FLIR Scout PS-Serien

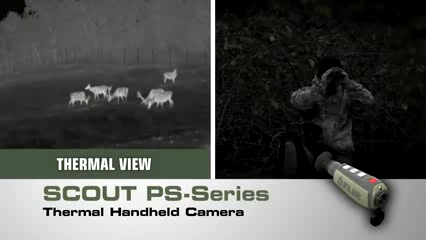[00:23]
compact thermal handheld camera from FLIR with crisp clear thermal imagery palm-sized portability and straightforward operation only FLIR
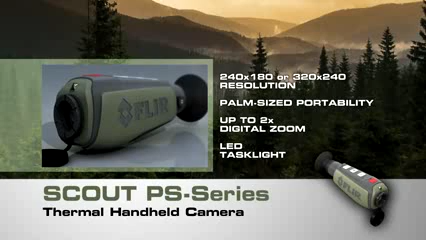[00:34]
know-how can bring you night vision technology this revolutionary now lighter smaller and amazingly affordable like all FLIR thermal cameras the Scout
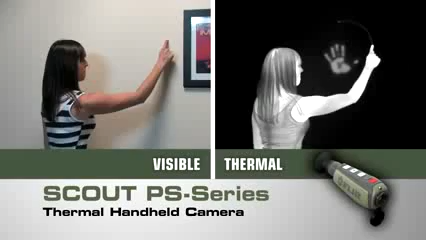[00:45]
PS series creates images from heat not light giving you a serious advantage out in the wild
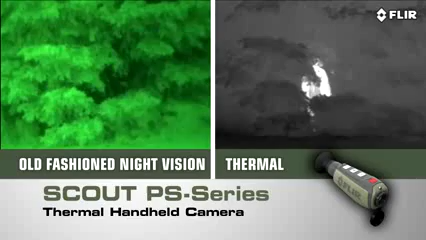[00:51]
far superior to other night vision systems see what you couldn't before day or night for hours on end without
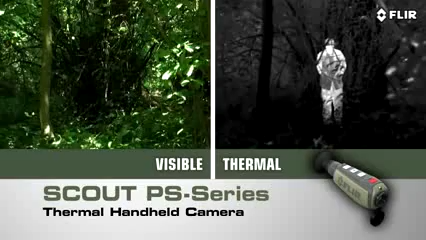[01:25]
to see what's out there detect those in camouflage and even see through light
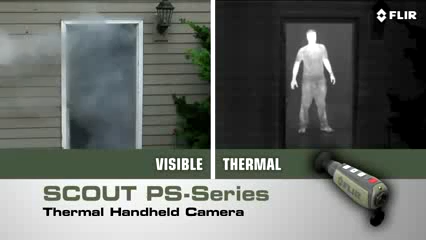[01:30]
fog smoke and trail dust and the Scout PS series isn't just for the trail
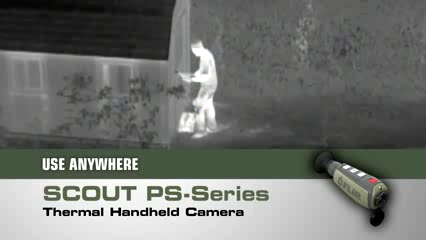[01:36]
there are dozens of at home on the water or on-the-go uses too if you can't bear to miss a thing while exploring the